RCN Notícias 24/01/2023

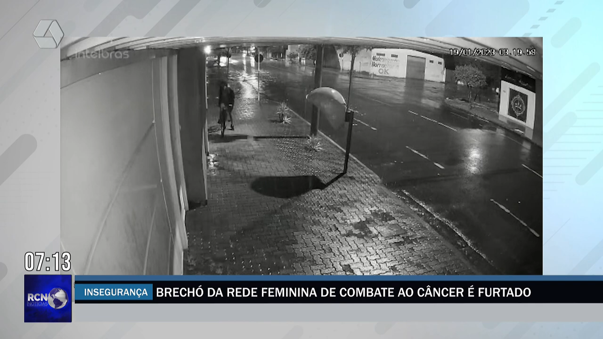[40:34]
O alvo, o brechó da Rede Feminina de Combate ao Câncer. Um homem chega de bicicleta, olha pra ver se tem alguém na rua.